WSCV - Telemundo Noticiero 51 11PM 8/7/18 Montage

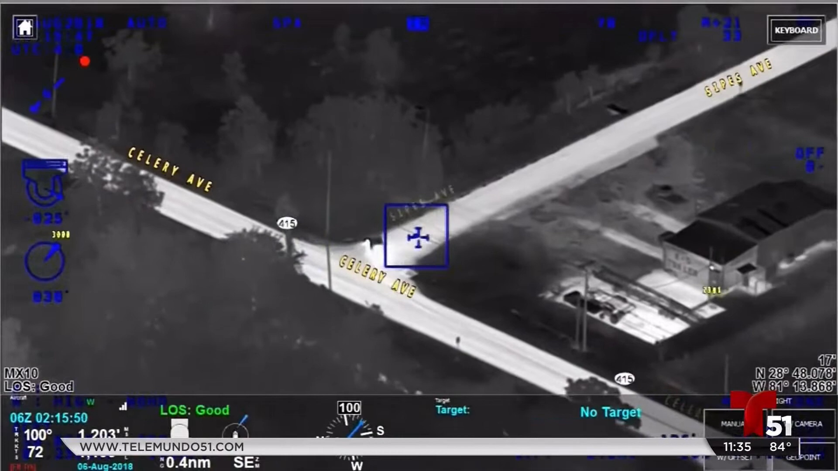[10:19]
Y miren qué impresionante, un grupo de vacas que ayudó a la policía a acorralar al ladrón de un auto que huyó al monte en medio de la noche.
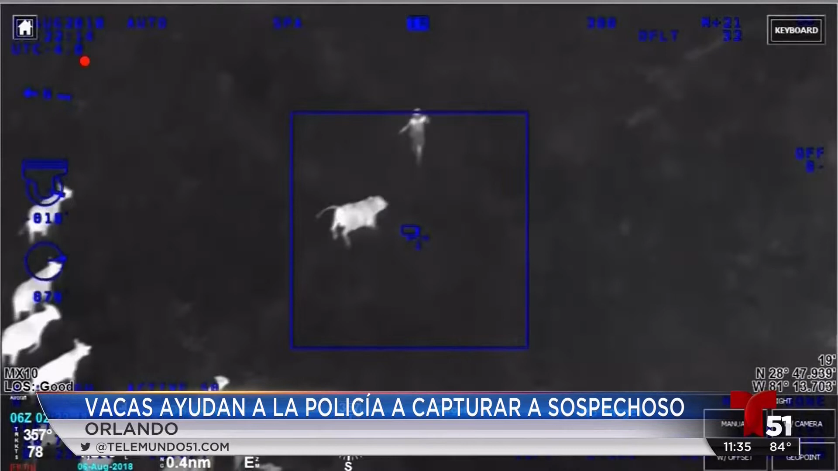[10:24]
Bueno, ahí los vemos. El hombre nunca imaginó que las vacas le iban a jugar una mala pasada.
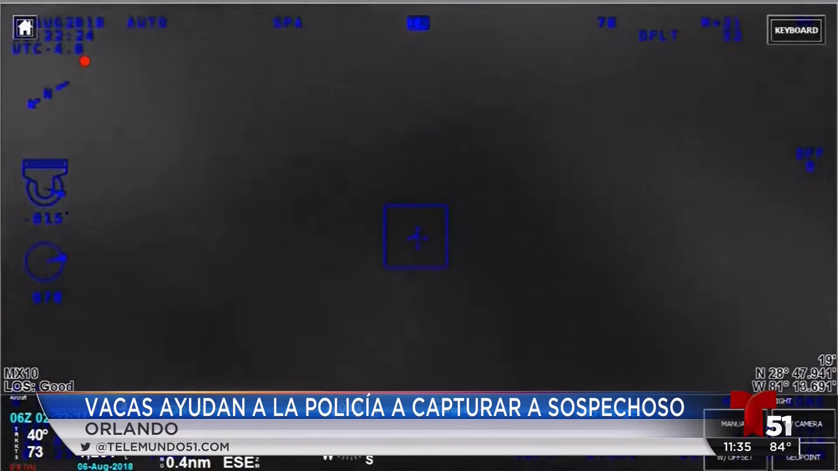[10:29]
Esto ocurrió cerca de Orlando, aquí en la Florida. Increíble, ¿no? Mira las vacas ahí.
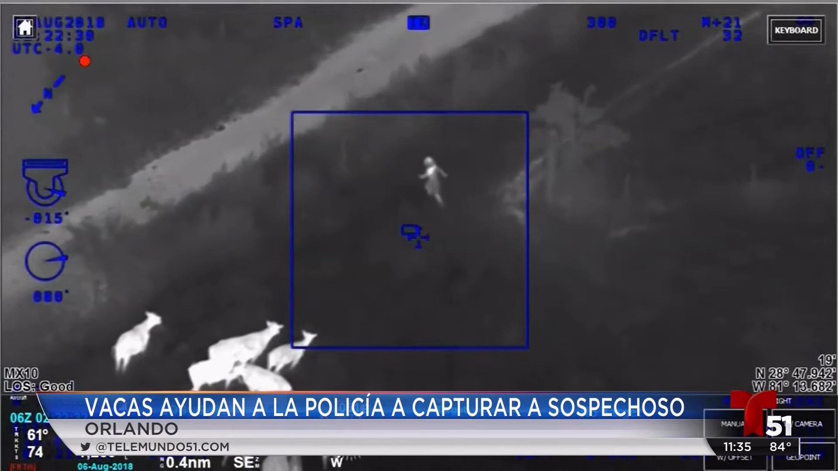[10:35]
Te me daban acorralando. Puesquecitas, sí. Genial. Bueno, de esta manera llegamos al final.